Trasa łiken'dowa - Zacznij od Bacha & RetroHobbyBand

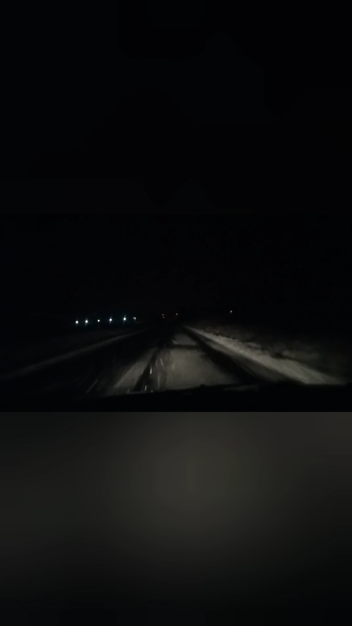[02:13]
Wracamy z Joba, z Górzycy, a tu proszę Państwa śnieg.